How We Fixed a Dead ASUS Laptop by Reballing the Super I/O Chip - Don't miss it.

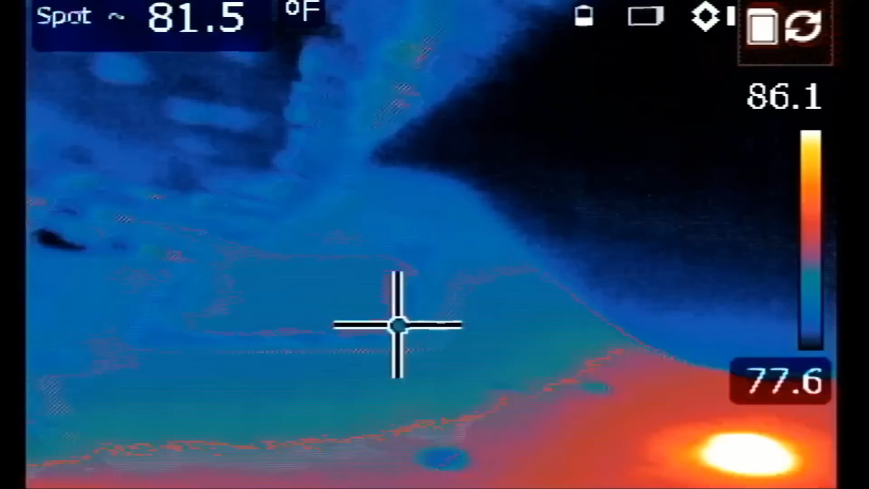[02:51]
On screen: spot 81.5°F
Let's plug the charging cable and we're gonna monitor the board under a thermal camera just to see if oh oh look at this we have something going on here this looks like the SuperIO chip.
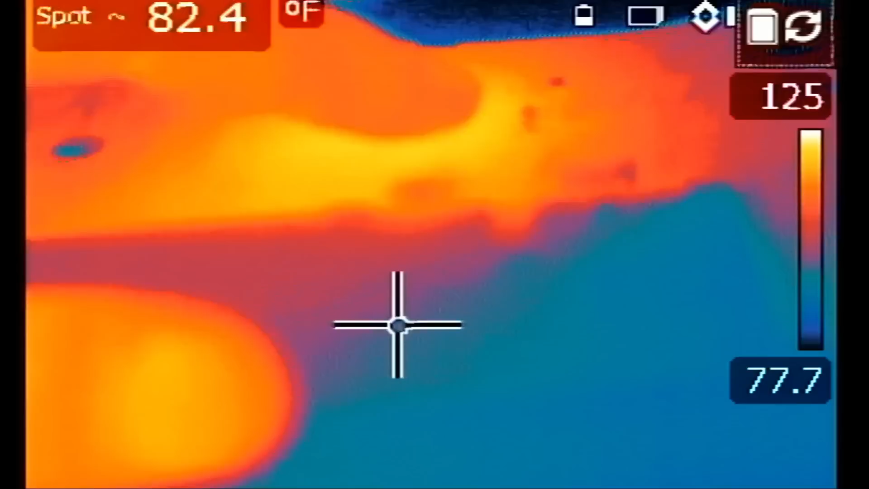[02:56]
On screen: spot 82.4°F
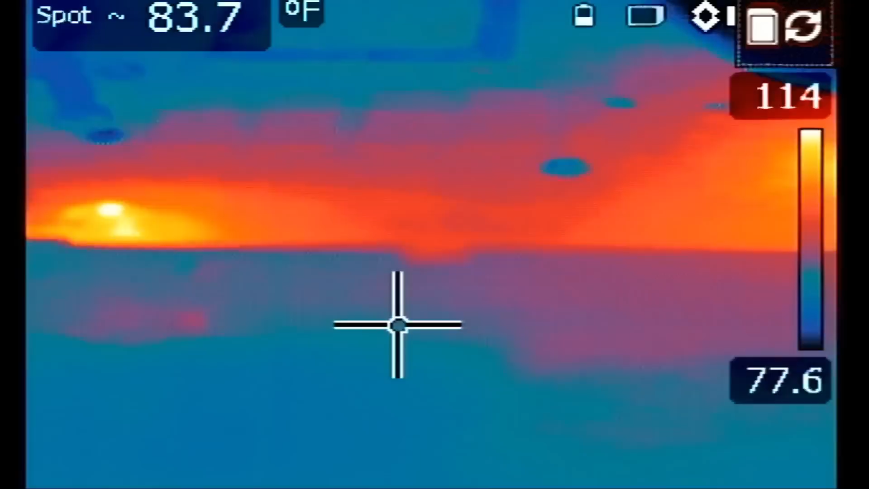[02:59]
On screen: spot 83.7°F
SuperIO chip is hot. It's actually burning hot. What's the temperature on that chip? Around 195 degrees Fahrenheit.
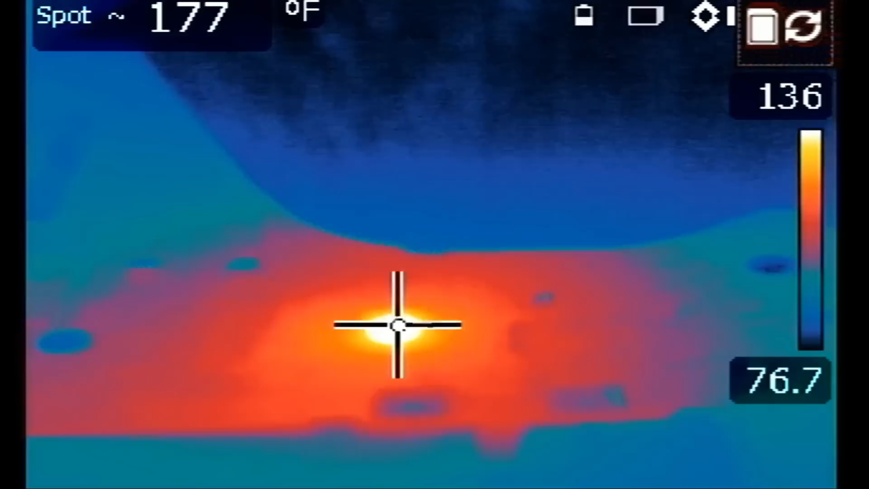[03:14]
On screen: spot 177°F
But we have something else hot here and there's a piece of tape right on the side of the board.
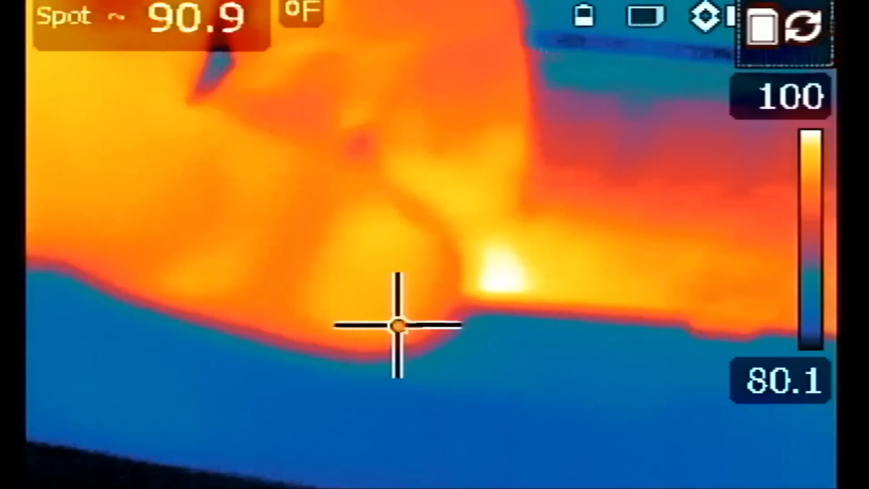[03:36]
On screen: spot 90.9°F
Okay so we're gonna have to remove that piece of tape and see what's under here.
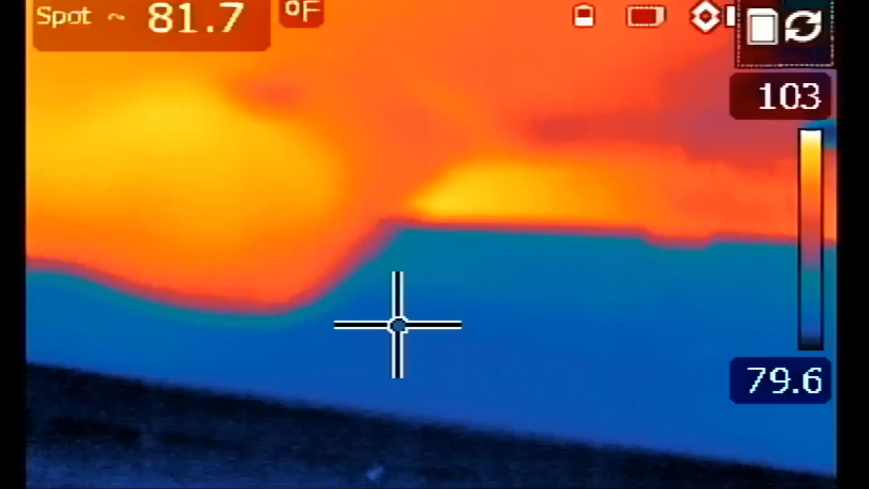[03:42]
On screen: spot 81.7°F
something is hot under this piece of tape.
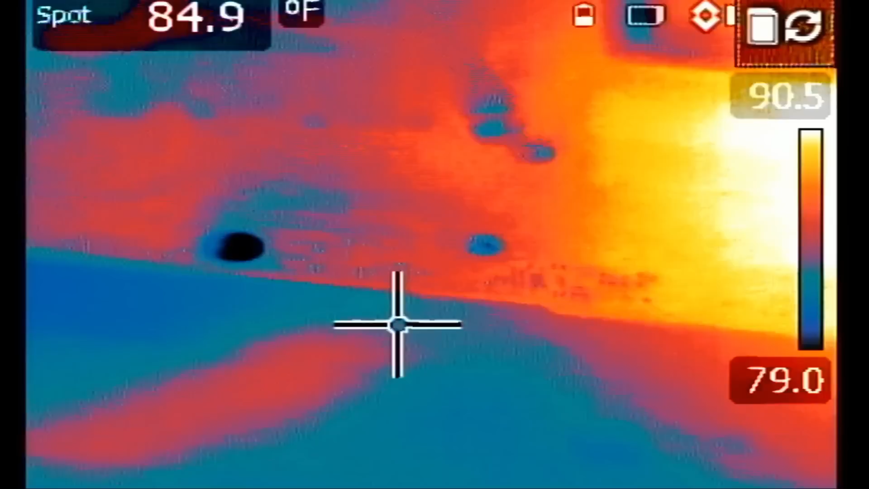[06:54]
On screen: spot 84.9°F
The heat spot is gone. We removed the tape from here. We do not have a heat spot anymore.
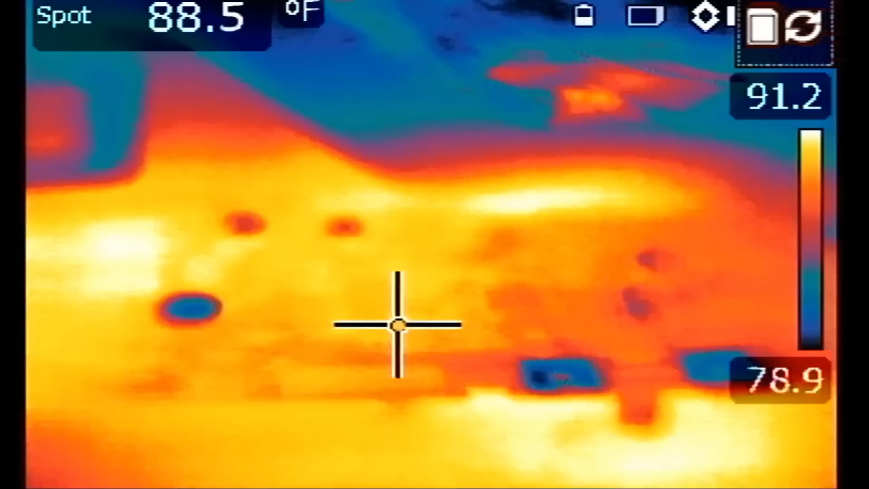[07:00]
On screen: spot 88.5°F
Super I.O. looks like the culprit. We're not getting a heat spot at the Super I.O. area right here because the chip is removed and cleaned.
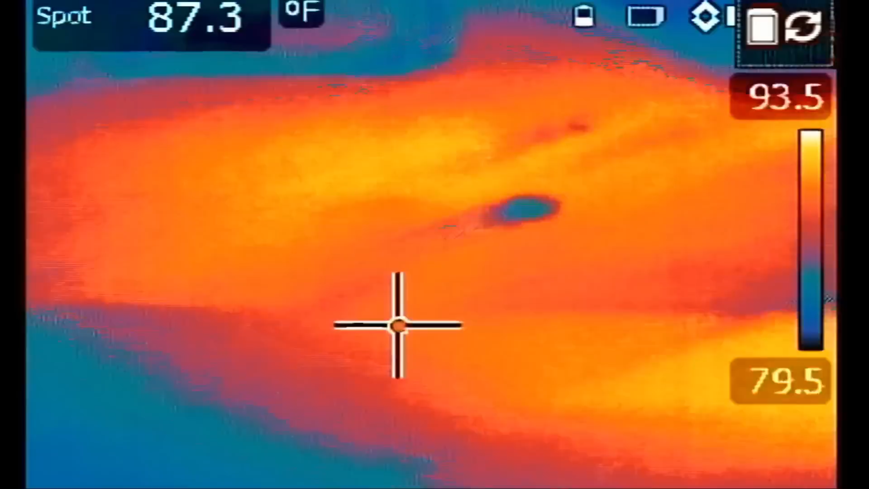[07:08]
On screen: spot 87.3°F
And we do not have a heat spot where we removed the tape. Awesome.
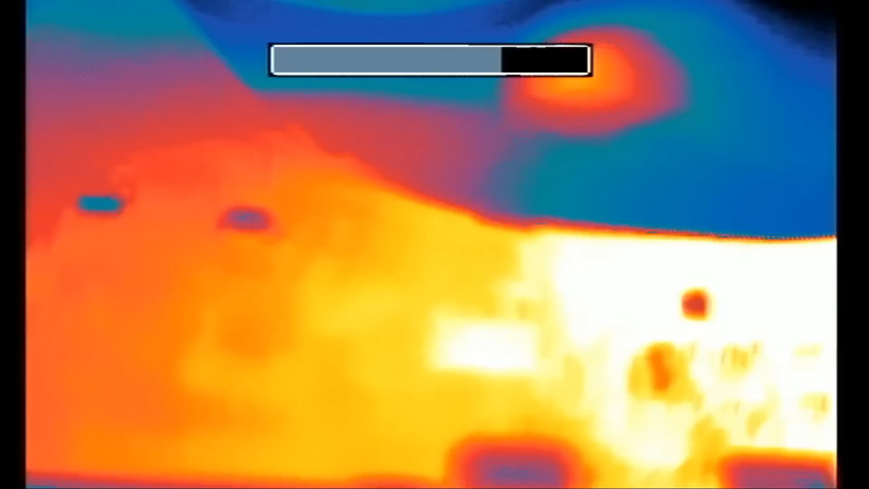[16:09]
Now, do we still have a heat spot at the Super I.O. chip? And the answer is, we do not have a heat spot at the Super I.O. chip anymore. The chip is right here.
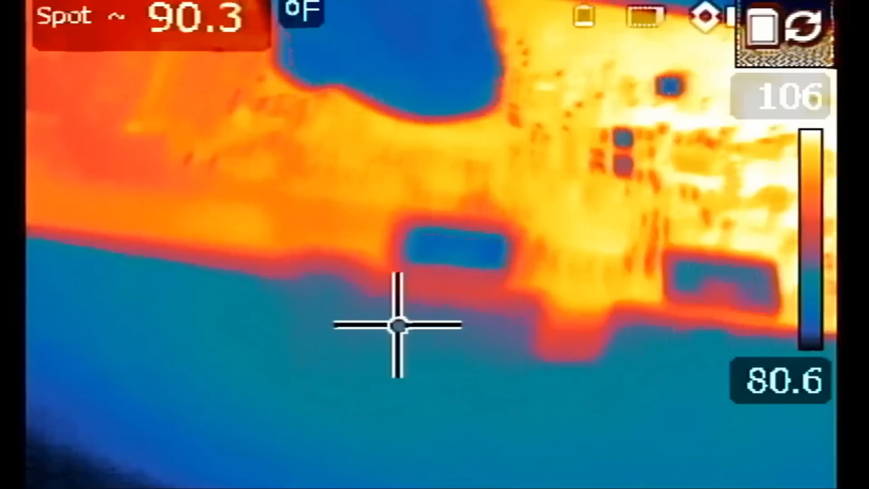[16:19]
On screen: spot 90.3°F
And the cable is plugged in.
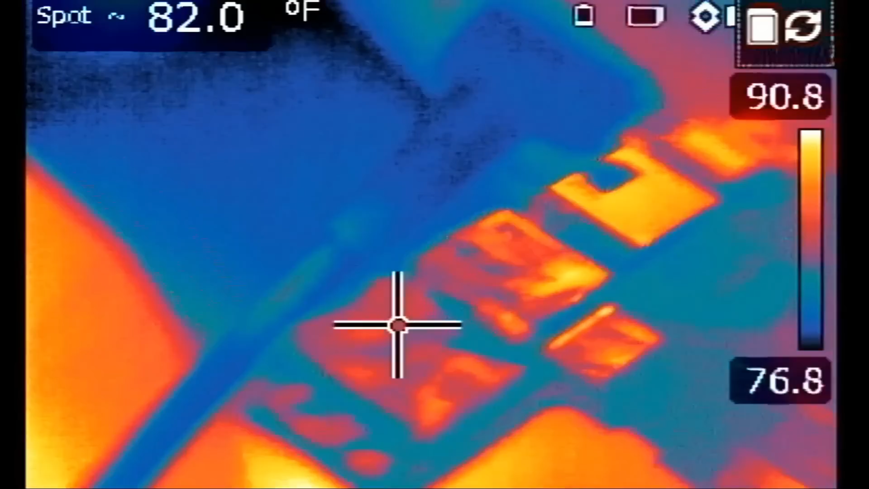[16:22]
On screen: spot 82.0°F
The charging cable. Okay. Awesome. We also do not have a heat spot in the center here.
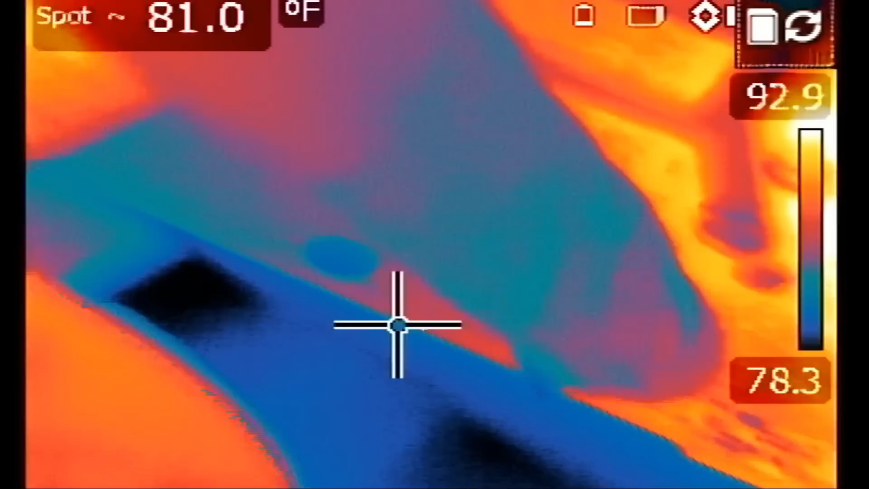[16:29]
On screen: spot 81.0°F
Before, we had a heat spot at the Super I.O. chip, which is right there.
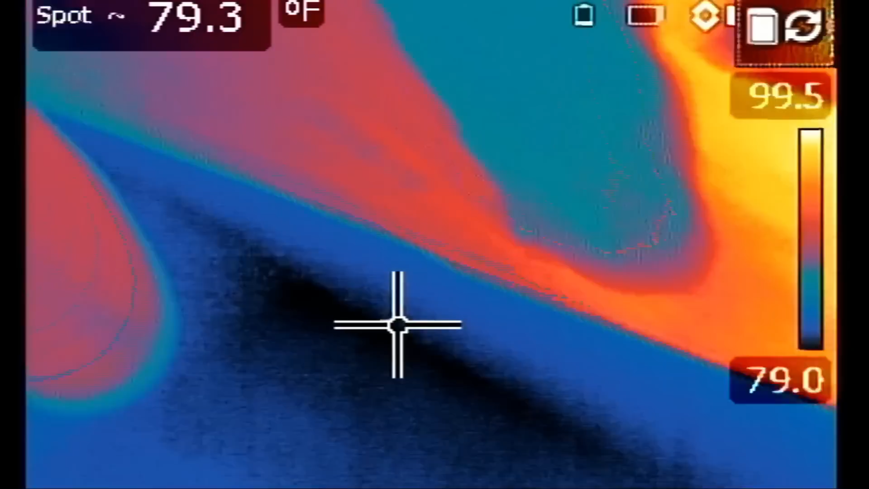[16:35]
On screen: spot 79.3°F
And we had a heat spot right here. I removed the tape to inspect and see what's getting hot.
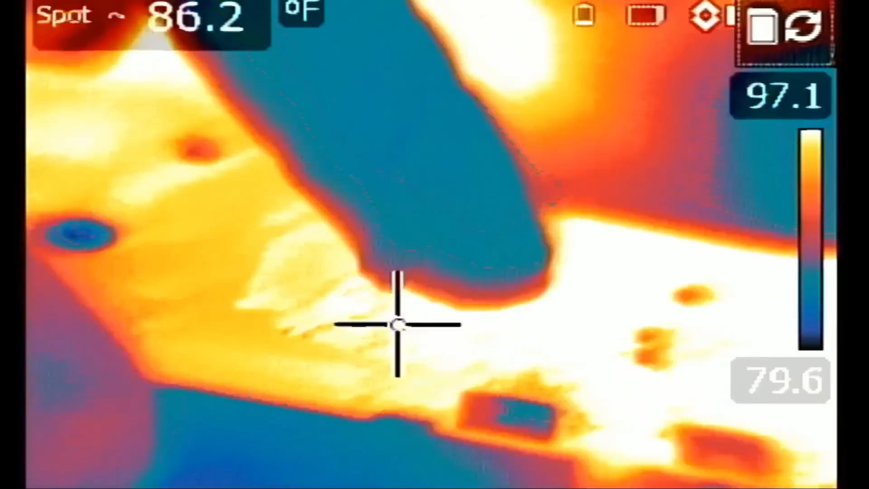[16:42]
On screen: spot 86.2°F
But now, after we replaced the Super I.O. chip, we no longer have a heat spot here, nor at the Super I.O. chip. Amazing.